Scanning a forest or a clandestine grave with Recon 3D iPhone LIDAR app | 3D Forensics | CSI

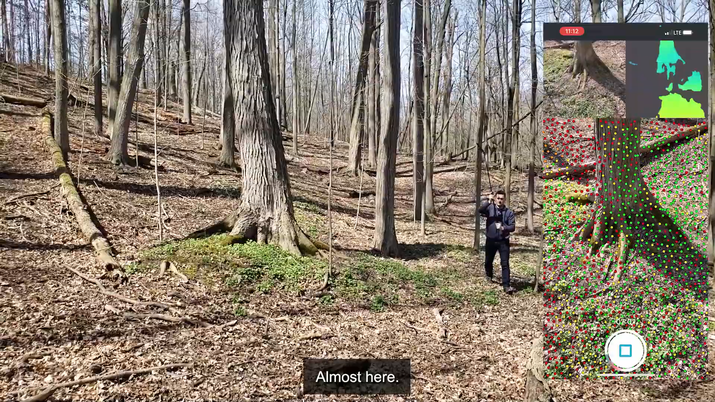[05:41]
Almost here. And I'm going to stop right where I started. So right about here. I'm going to take this down slowly and I'm just going to hit stop. OK, so now on the phone, it's asking me what I want to do.